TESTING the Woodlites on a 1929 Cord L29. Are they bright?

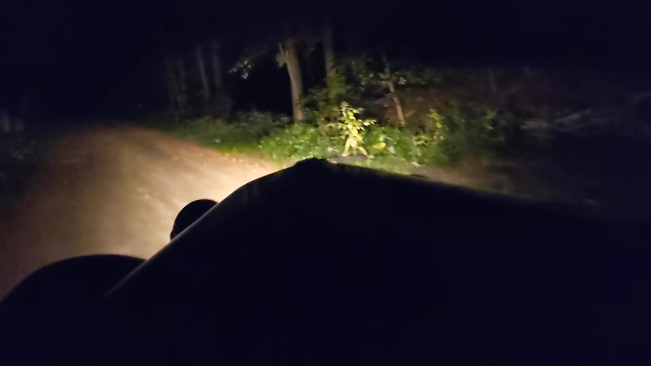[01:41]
I've got to pause to shift. Okay, back to it. Not too bad.
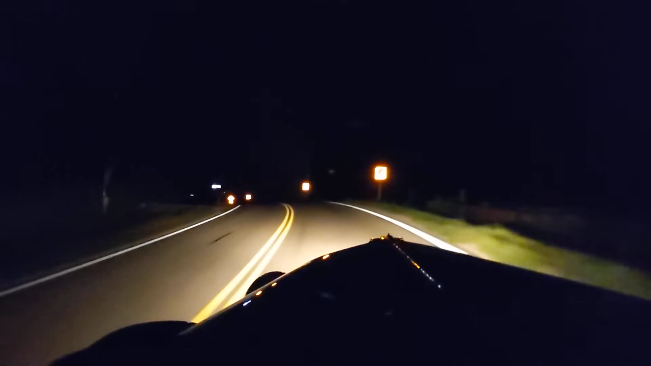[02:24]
So we're, we're going down the highway at 45 miles an hour and I don't by any means think that I don't have enough headlights. Kind of dangerous right now. There's a lot of deer around here. I'll step on it a little bit once I get past these curbs.